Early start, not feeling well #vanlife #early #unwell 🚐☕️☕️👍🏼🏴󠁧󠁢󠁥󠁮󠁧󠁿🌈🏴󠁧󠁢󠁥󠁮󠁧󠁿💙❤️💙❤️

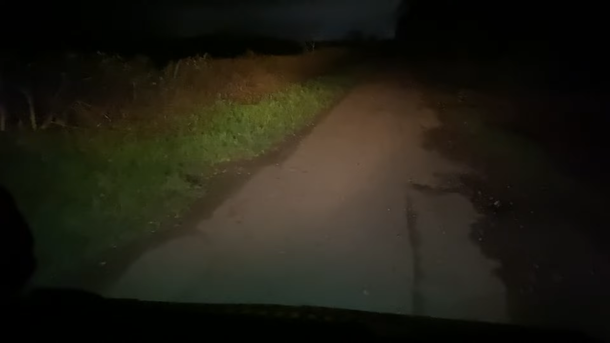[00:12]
what time is there's a clock it's 4 26. 4 26. uh so you're back on the bucket of worries
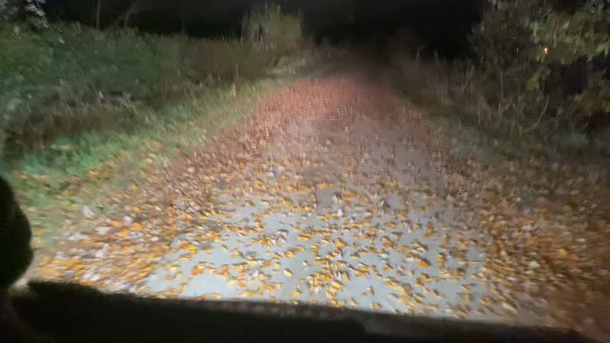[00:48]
yeah so uh i'll keep you in i'll keep you in four um well there we are we're on the a1 and
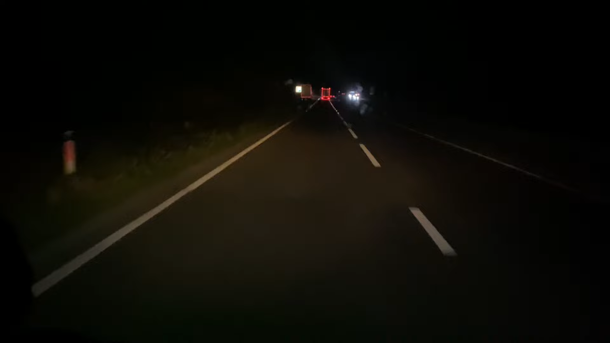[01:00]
it's safe 140 164 miles to go to view brain here we are 150 miles to view
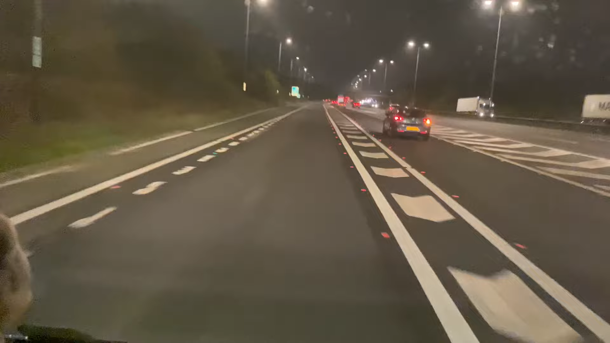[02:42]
the 5.43 and we're hanging on the m1 it looks quite busy in my head
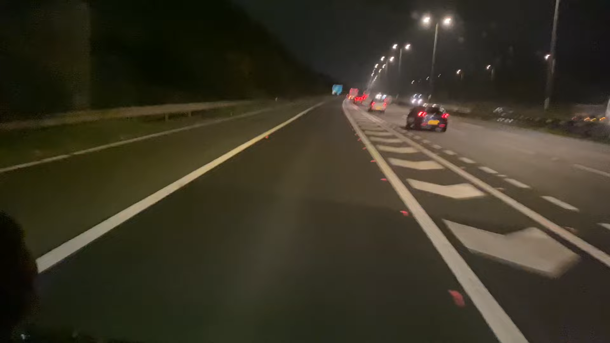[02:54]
let's hope it's getting them right so we're on the m1 we're on the m1 heading south 60 miles an hour 23 miles left of the boat away 90 miles to my first part of my destination
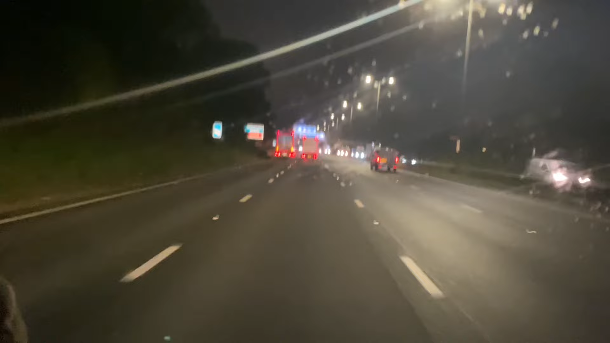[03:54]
fast asleep every time actually the lorries are just in just creek by each other sort of spoil it get off here enough keep left then cross the roundabout and take the second exit i missed the turn in what a wanker average speed oh i give up
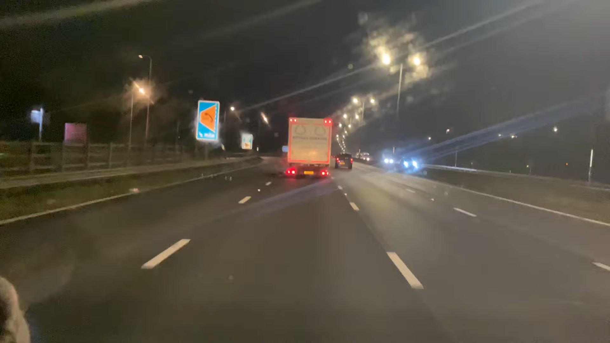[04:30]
never mind well we're in the uh middle of toaster i guess i missed the return in and um